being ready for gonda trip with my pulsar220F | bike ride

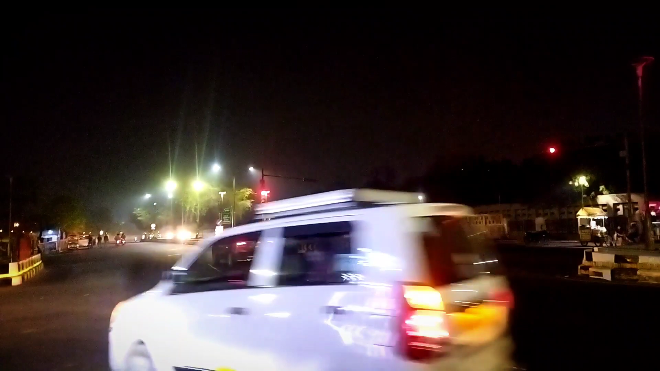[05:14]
हर बंदा यहाँ पर देख रहे हो यूपी 32, हर बंदा रेड लाइट जंप करता है। चलिए ग्रीन लाइट हो गई, अब चलते हैं।